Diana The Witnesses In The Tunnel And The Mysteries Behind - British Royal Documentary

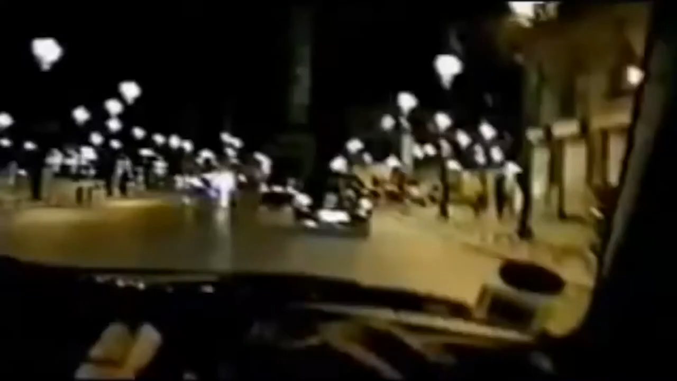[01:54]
A large crowd of photographers and onlookers had gathered outside, captured here on a tourist's video.